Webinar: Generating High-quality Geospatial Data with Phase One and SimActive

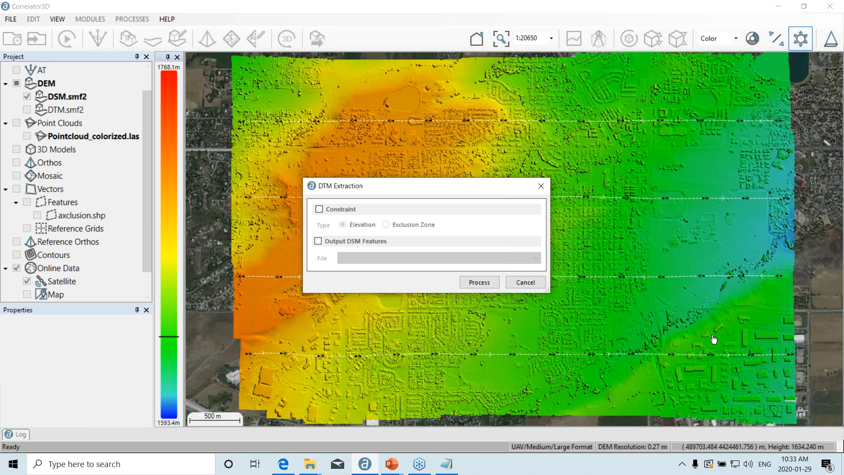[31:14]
So basically the exclusion zone will tell the software that everything that's inside this polygon will not be taken off from the surface model, and it will be seen into the terrain model. Also, we have our DEM editing module,
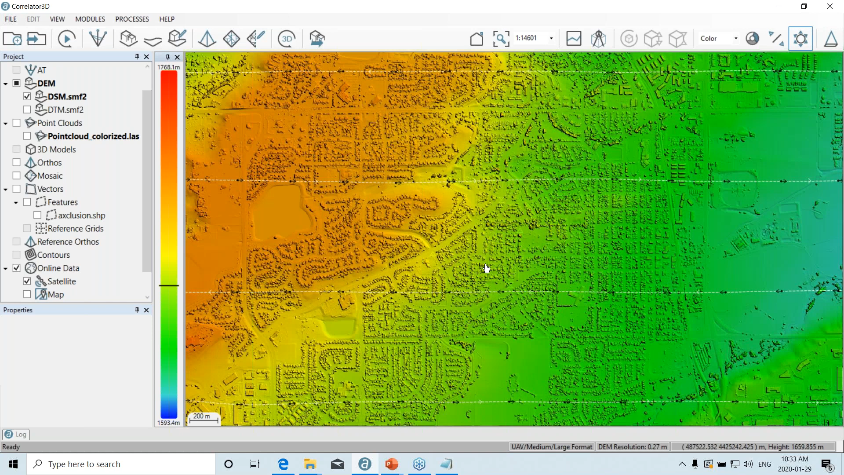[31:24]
which really gives the user the full possibility to edit its output. So let's say I want to remove only certain elements, such as,
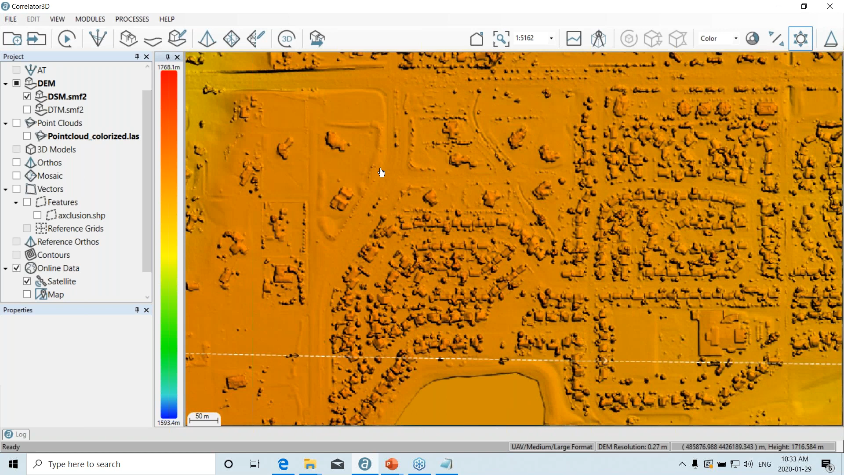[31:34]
let's say I want to remove this house here.
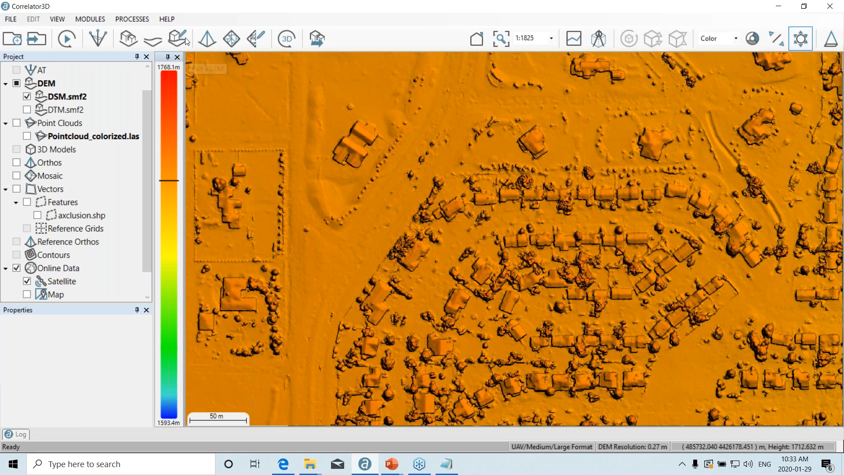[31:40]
So I could go into the DEM editing modules, and I could quickly draw a polygon over this specific house.
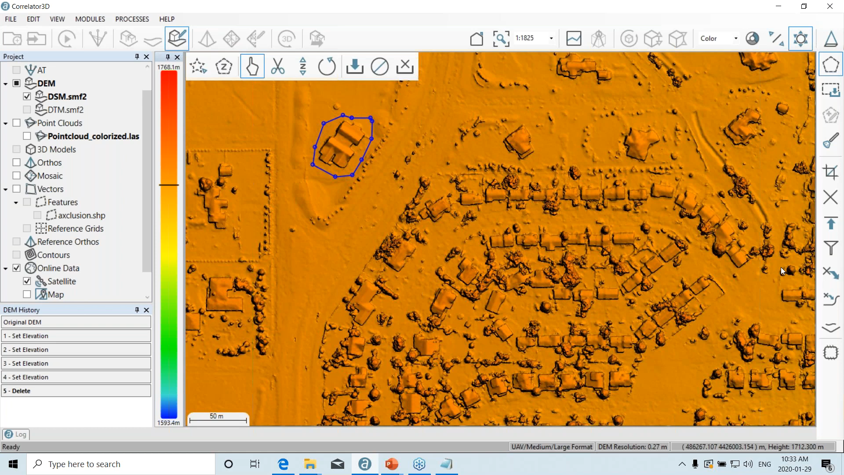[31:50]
And then I could delete this specific house without affecting the rest of my surface model. And also, if you're willing to go back into the edition, all the history of the modification is stored. So I could just go quickly back, and then my house will be brought back to my surface model.
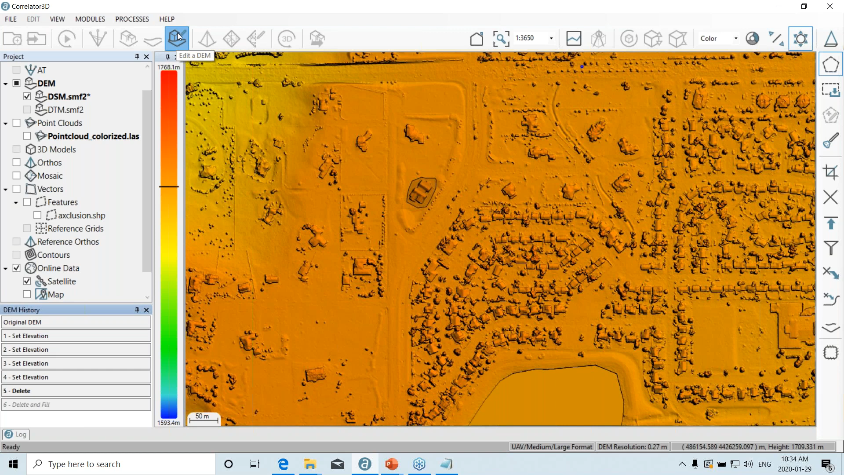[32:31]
And also, this is the same thing for the DTM. So if you want to edit parts of your DTM, you'll be able to use the DEM editing modules to make sure that you have the highest, accurate possible results.
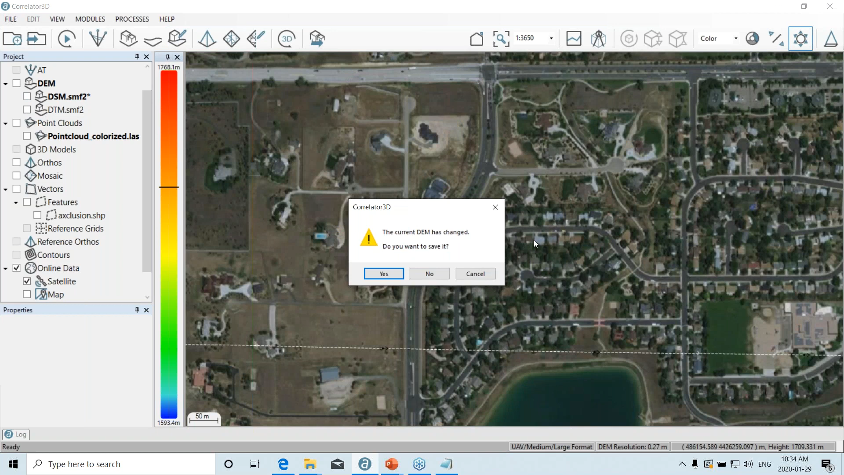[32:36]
So, as I said,
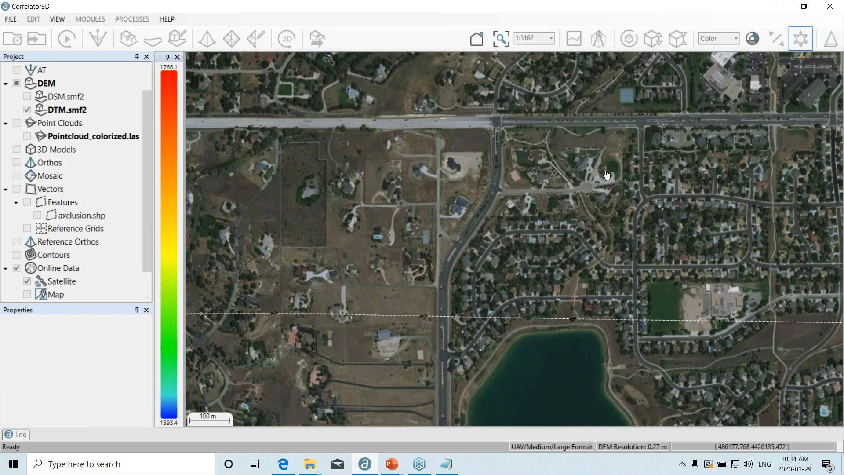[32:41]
there's a terrain model that is extracted from the surface model.
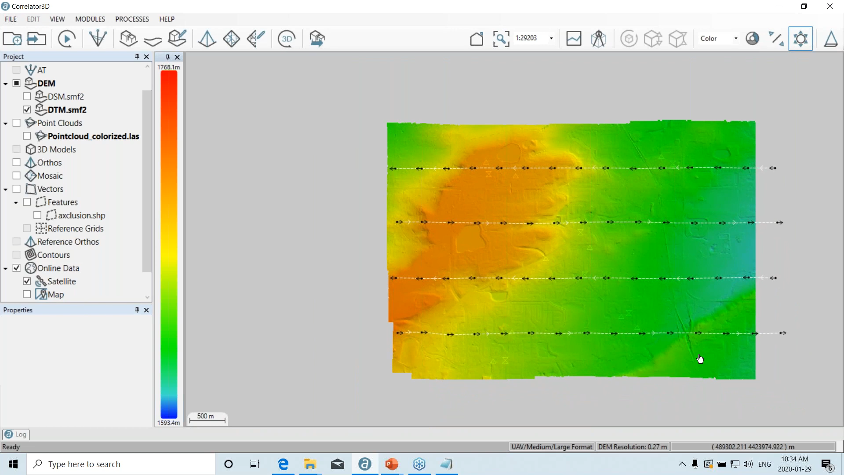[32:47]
So, as we said here, in this case, we had some bridge over our surface model, and we can see that during the terrain extraction, well, the bridge were kept intact. And so when we'll do the orthorectification based on our terrain model, well, all our bridge will be perfectly orthorectified.
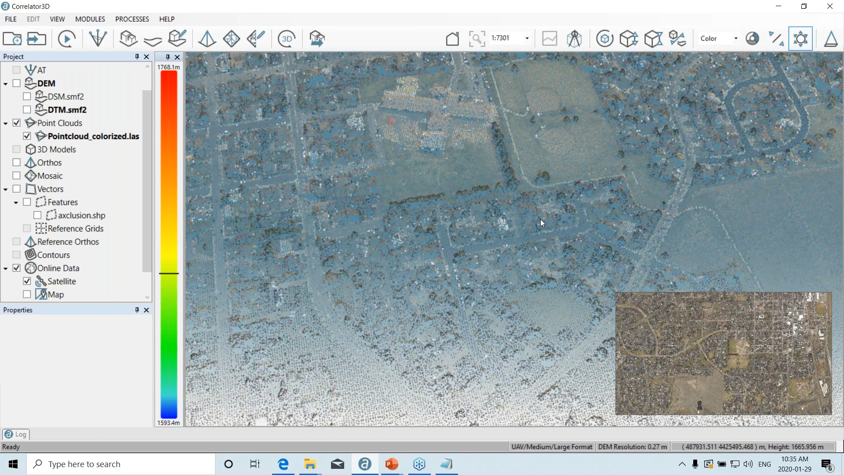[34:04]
and will also contain the RGB information for every point. So once you're satisfied with your elevation data and your surface model data,
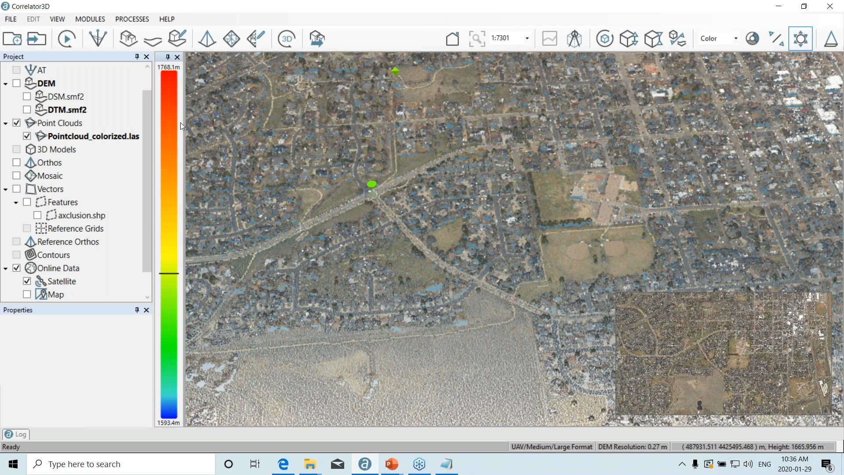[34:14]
you'll be able to generate seamless or orthomosaic.